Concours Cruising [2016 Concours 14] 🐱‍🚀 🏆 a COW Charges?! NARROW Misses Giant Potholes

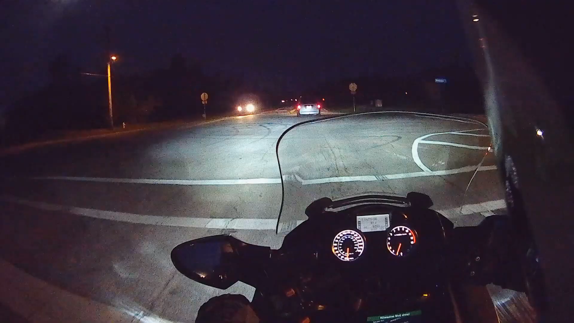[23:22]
See that? You always get a little back and forth on the front wheel, whether you want to or not. It just, it's so top heavy, it's unavoidable at 0.5 miles an hour.